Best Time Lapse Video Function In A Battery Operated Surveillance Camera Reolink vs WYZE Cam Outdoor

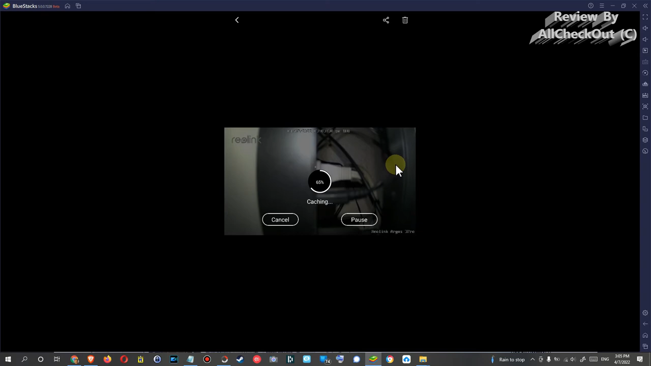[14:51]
so there's not not much to see here so let's get to the comparison of the footage and that's the vice cam 1080p as you can see
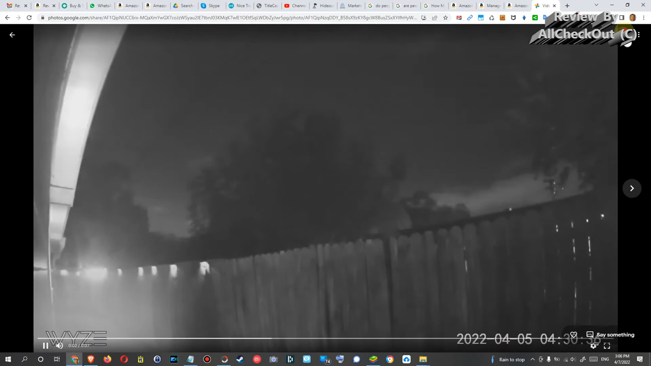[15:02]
when i go into the info you can see it's two megapixel 1080p it has produced 3.9 megabytes it's pretty small that's good that we
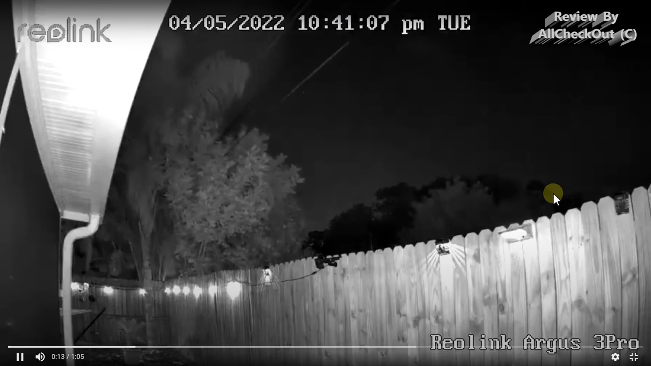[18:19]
which is producing a smaller file and optimizing a little bit or compromising a little bit equality because but you can see it's still much better than with the wise camera even though it's producing very very small file only i'll fast forward it a little bit to the day and you can see it's a little bit similar to device cam but